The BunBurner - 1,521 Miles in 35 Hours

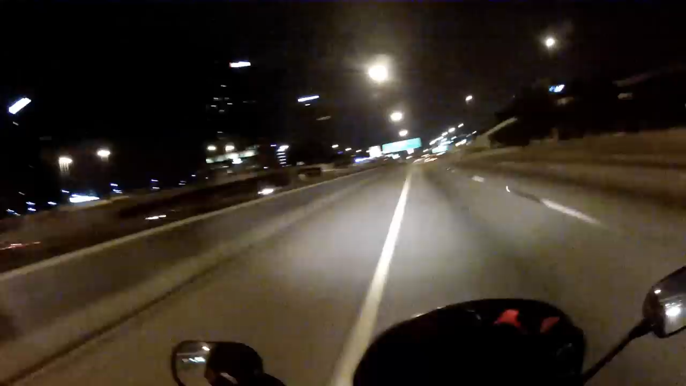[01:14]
All right So we're in Dallas, Texas We're riding, we're cruising, we're making a pretty good time at a free gas stop So we're probably going to stop here pretty soon, maybe a little past this and I could grab something to eat I'm kind of hungry So we're doing good,